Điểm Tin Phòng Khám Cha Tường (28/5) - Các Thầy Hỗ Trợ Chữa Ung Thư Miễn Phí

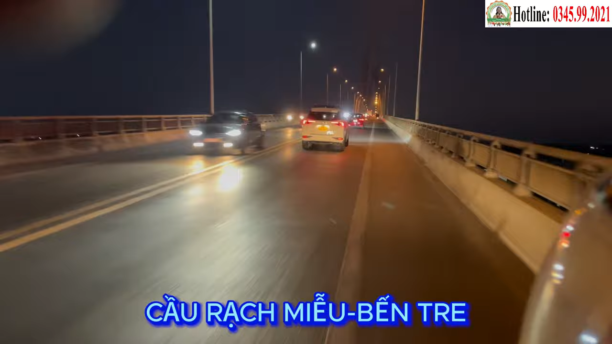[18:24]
địa phận Giáp Ranh của tỉnh Tiền Giang và Bến Tre